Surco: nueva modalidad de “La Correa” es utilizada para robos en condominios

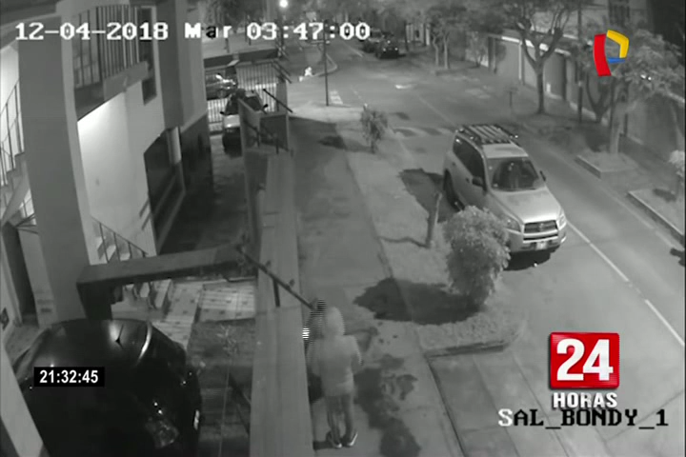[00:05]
Madrugada de martes y dos delincuentes provistos con una correa logran desactivar el sistema eléctrico de esta cochera e ingresan
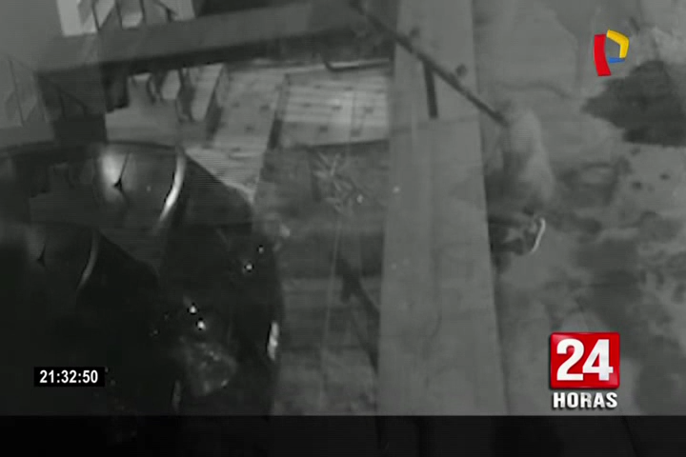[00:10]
a este condominio ubicado en el distrito de Surco. Una vez dentro del lugar,
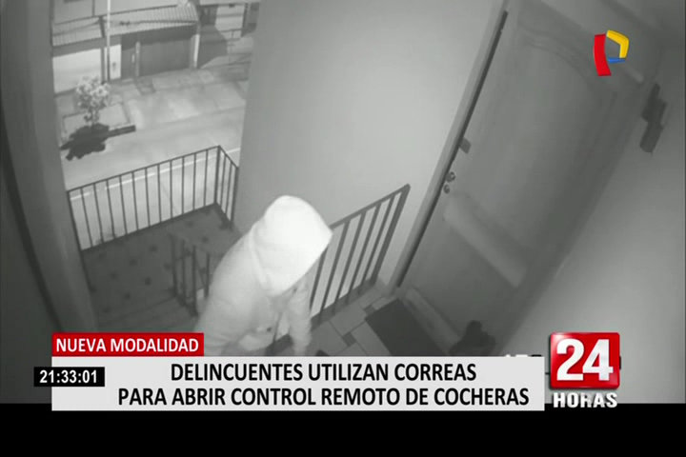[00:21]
uno de los zampones se dirige al cuarto piso de este edificio y se apodera de una bicicleta que estaba estacionada en la puerta del departamento, mientras su cómplice se queda vigilando en la entrada de este condominio.
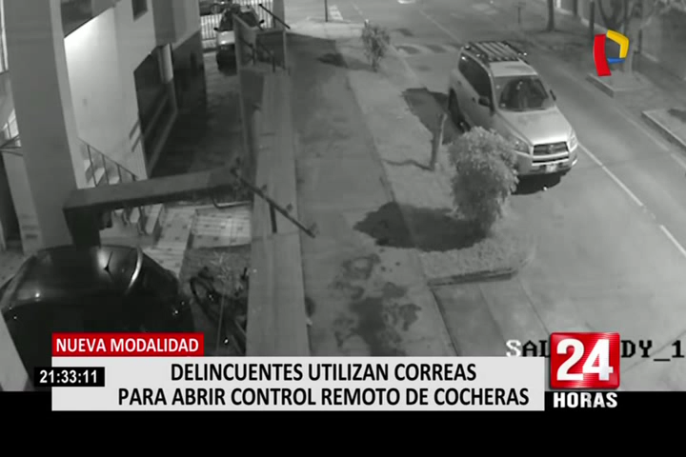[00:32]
Las más de cinco cámaras con las que cuenta este edificio multifamiliar lograron captar el rostro de este delincuente mientras bajaba con el botín,